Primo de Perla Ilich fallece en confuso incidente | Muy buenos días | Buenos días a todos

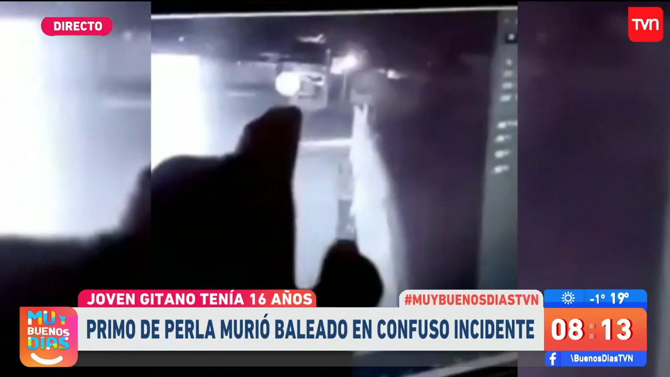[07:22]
porque es importante aclarar de que hasta ahora está esa evidencia. La familia me decía, nosotros queremos ir a la empresa que está un poco más allá, que hay más cámaras y que finalmente podrían dar cuenta de qué fue lo que ocurrió. Vamos a verlo ahí en el estudio. Daniela, mira, acá aparece el auto que se está echando marcha atrás ahora y aparece este otro, el que está como va persiguiendo al auto. Le vamos a pedir también, nos vamos a acercar a Cristian Guerrero. Cristian, ¿cómo estás? Buenos días. ¿Cómo están? Buenos días.
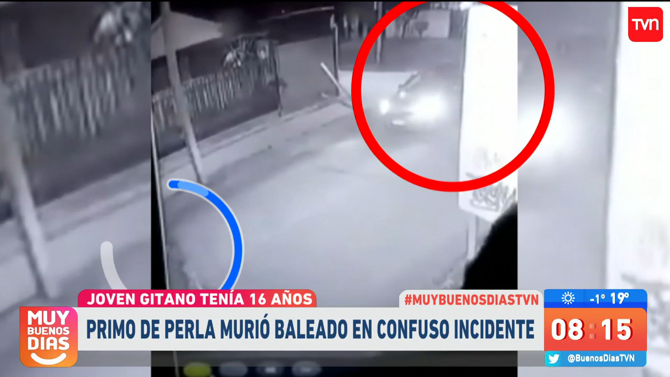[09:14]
él se asusta frente a este control policial o frente a la posibilidad que haya estado a punto de ser asaltado.
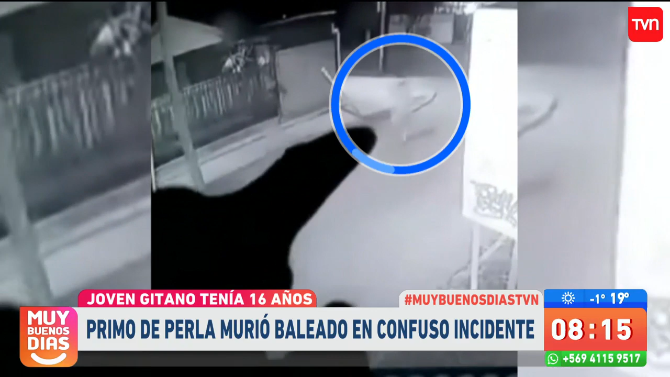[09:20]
Por lo tanto, él retrocede y ahí es donde ellos dicen el PDI disparó inmediatamente. Yo tengo que ocupar el sentido común, Mari y Cristian, acá para hablar de este video porque si uno dice que este joven venía lento por acá y él supuestamente,